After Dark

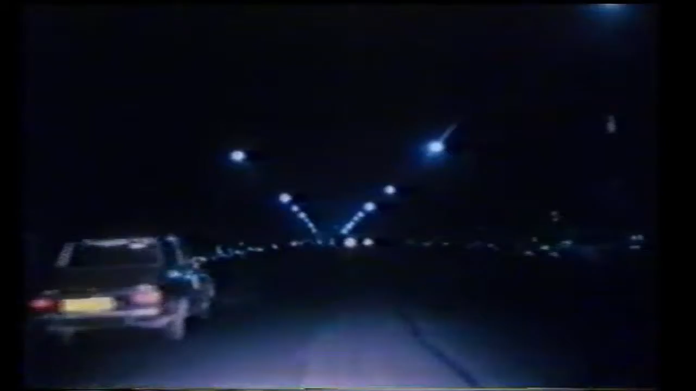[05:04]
What's it? You couldn't see him, could you? Well, don't trust your luck next time, Herbert. On we go. Another Herbert. I've had enough. Come on, let's take a breather.
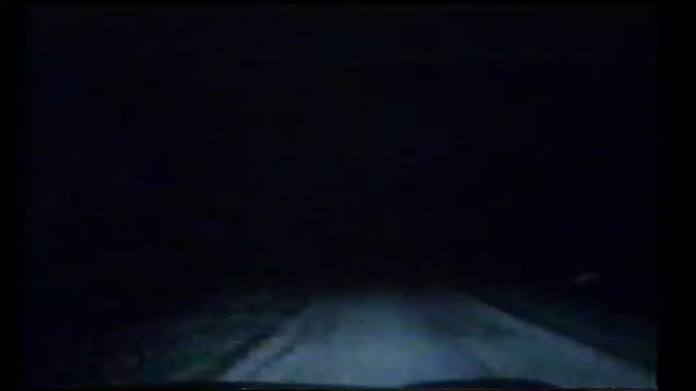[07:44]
Too many of us do it, you know. Drive us faster, faster. It's true, honest. Research has proved it. Idiots, aren't we? Hey, oh! Pile of hay. Thank God that's all it was. Never mind, Herbert. Press on.
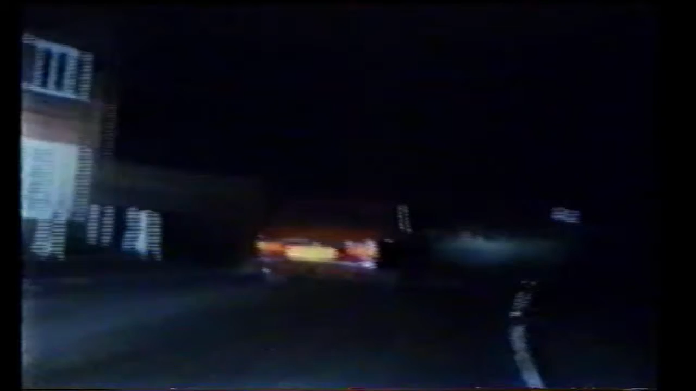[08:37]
Pity lights don't shine around corners, isn't it? Oh, well. Car in front, follow my leader.